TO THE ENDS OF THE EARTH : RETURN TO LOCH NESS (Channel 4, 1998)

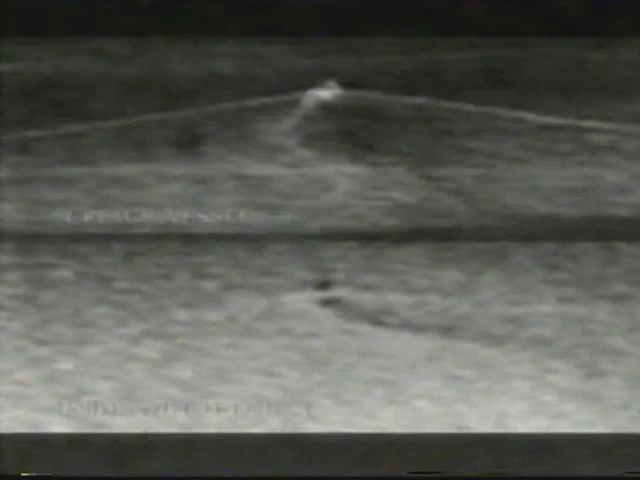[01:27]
Both are moving at 10 miles an hour.
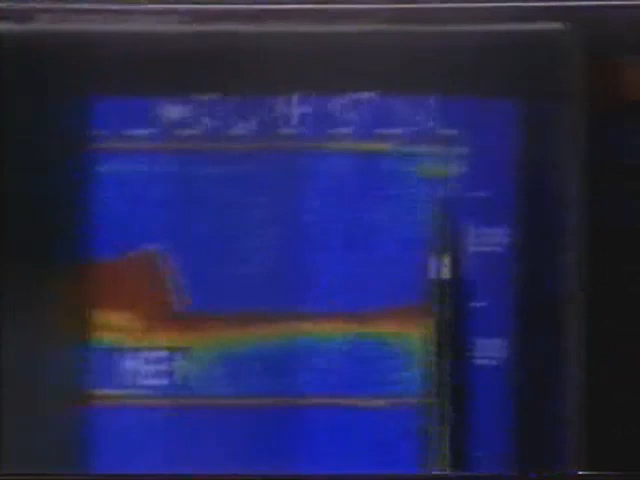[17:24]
Well, the side-scan might pick that up if it's not directly over. It may not be directly over.
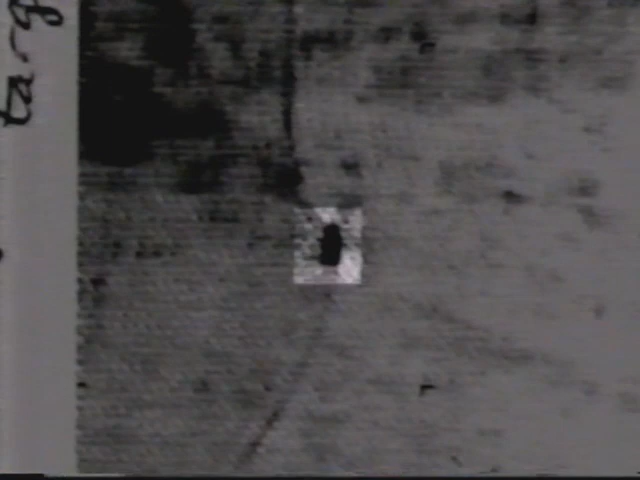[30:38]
Very different from a shoal of fish.
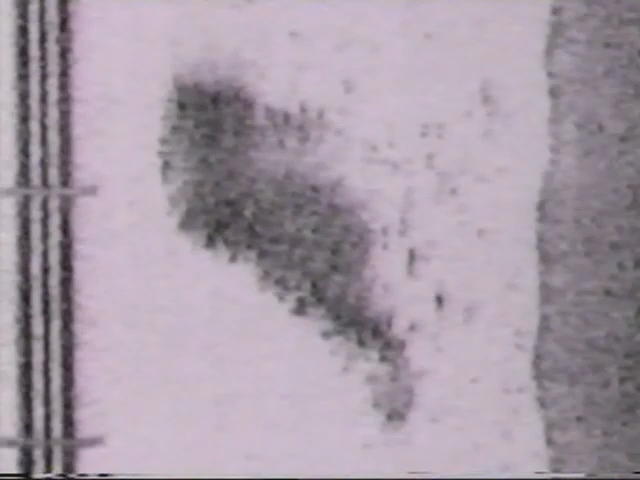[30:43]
It's an unusual target, especially the density.